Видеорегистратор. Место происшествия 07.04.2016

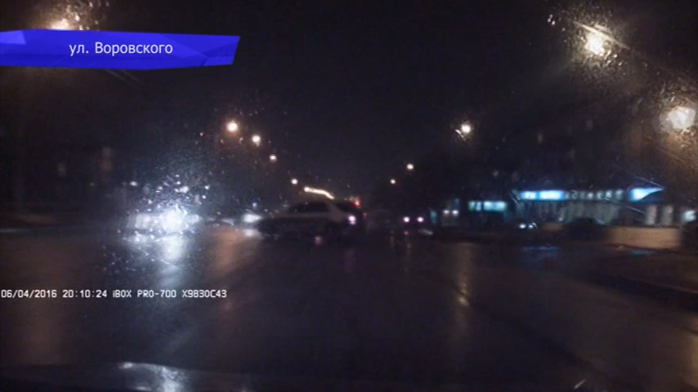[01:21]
На улице Воровского водитель кроссовера не рассчитал маневр Выехал на дорогу и перекрыл движение На улице Щерса едва не произошла похожая ситуация Водитель грузовика не заметил машину с камеры